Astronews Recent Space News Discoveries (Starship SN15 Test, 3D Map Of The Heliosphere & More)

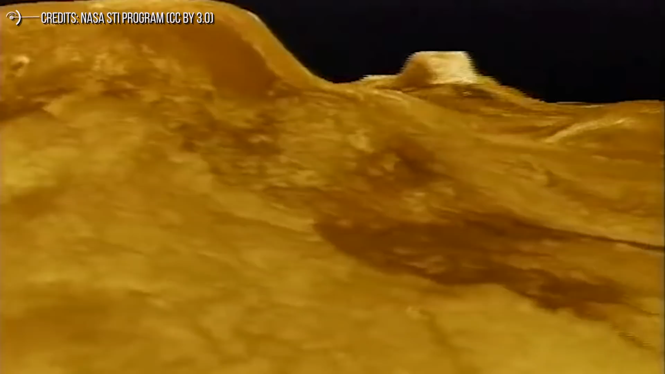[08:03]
By analyzing radar data obtained from NASA's Magellan mission in the early 1990s, an international team of researchers has found evidence of recent tectonic movements on the surface of Venus. Modeling studies of these surface deformations have uncovered that convective motions in the underlying mantle may explain the partitioning in the plate puzzle and the tectonics observed at the surface, a dynamic that could indicate that Venus is still geologically active. Although Venus is the solar system planet most similar in size to Earth,
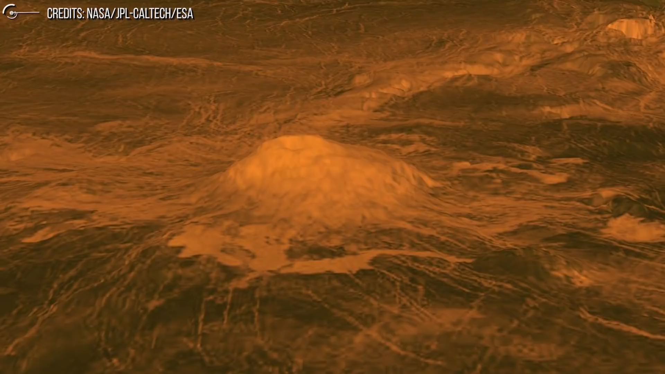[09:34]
used to map the planet's surface and measure the gravitational field and subtle changes in this force in different regions. In examining these vast Venusian planes and depressions, scientists observed areas where large blocks of land, called clods or plates, appeared to have shifted, moving apart, approaching and colliding, rotating and sliding over each other like a broken ice shelf on a frozen lake, , that researchers have given to this particular clod tectonics. Tectonics that, according to the researchers, would be driven by the deformation of the mantle, the layer just below the surface crust.
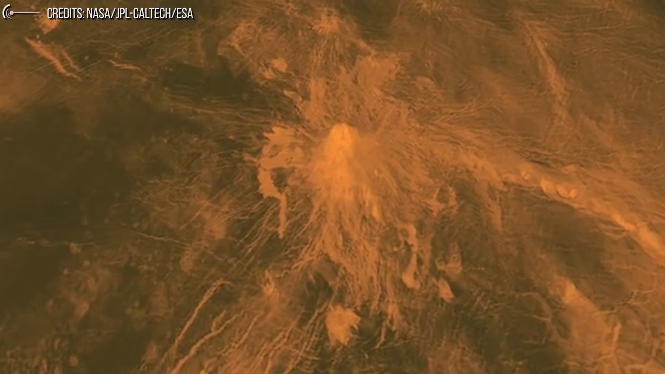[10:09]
In fact, the team created a computer model of these deformations that allowed them to discover that the slow movement of the planet's interior can explain the division into plates and the tectonics observed on the surface.
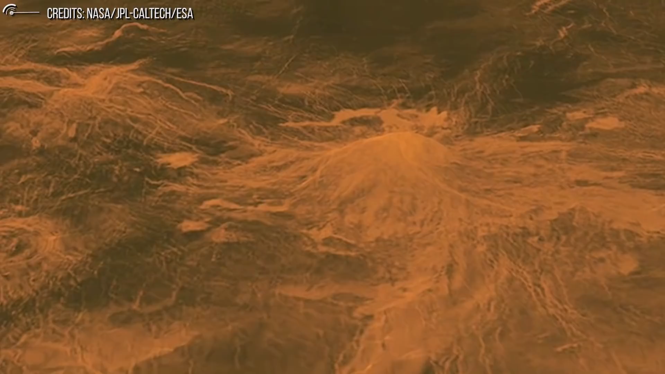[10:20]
This is not Earth's plate tectonics, no mountain ranges or giant structures produced by subduction here, but it is evidence of deformation due to convection currents in the mantle.
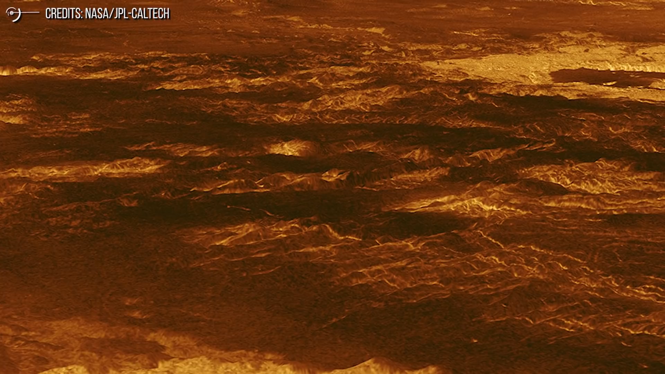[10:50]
with some parts of the planet that may be, geologically speaking, very young, Byrne points out. Tectonic movements formed and deformed these young lava expanses, which means that the lithosphere fragmented after those planes were created. This gives us reason to think that some of these clods may have moved geologically very recently, perhaps even to the present day.